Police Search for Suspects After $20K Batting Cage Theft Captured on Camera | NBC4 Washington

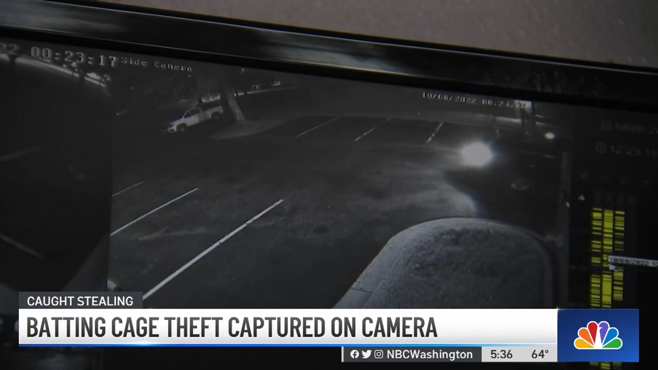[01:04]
But on October 8th, security camera footage captured someone driving into his business parking lot and stealing the trailer, along with everything inside. Exercise equipment, a power rack, turf.